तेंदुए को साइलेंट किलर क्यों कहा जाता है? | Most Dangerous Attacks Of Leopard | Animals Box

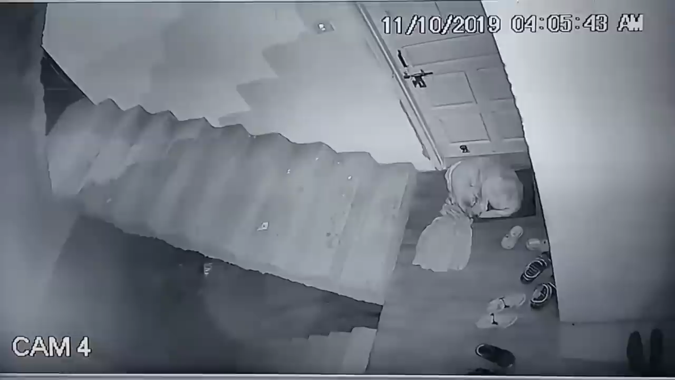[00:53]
पालतू कुटा बहुत आराम से सो रहा था के तब ही शिकार को ढूंटे हुए तेंद्वा यहां आ पहुचा और कुट्टे के बास